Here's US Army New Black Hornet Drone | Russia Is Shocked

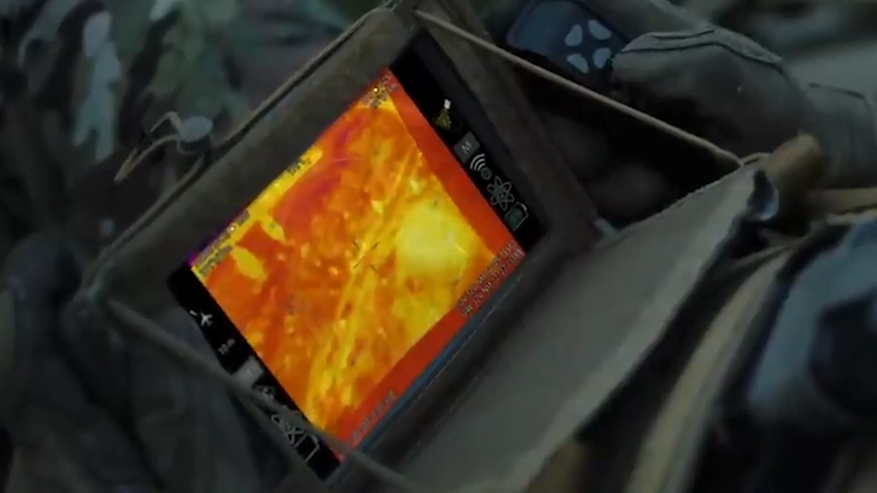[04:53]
FLIR Systems explains that the Black Hornet has on board a variety of visible spectrum and thermal imaging lenses. These can be used both to relay a
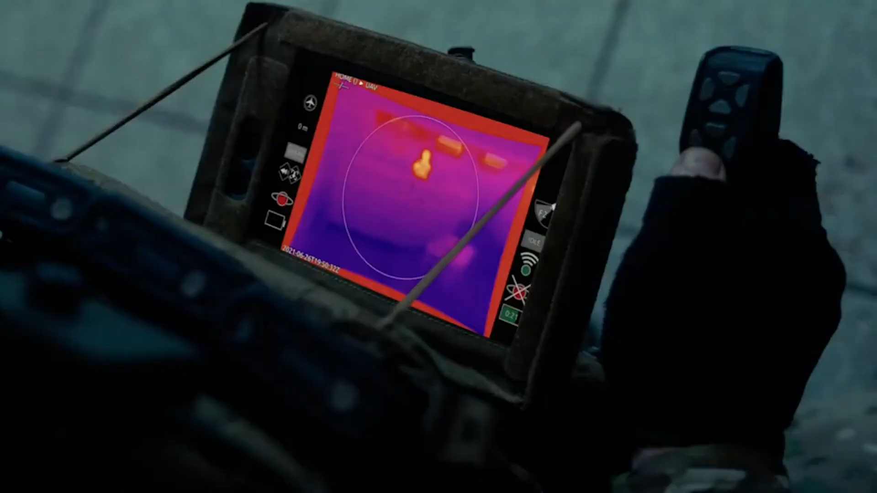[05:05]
real-time video feed to the drone's operator or to take static pictures for later analysis.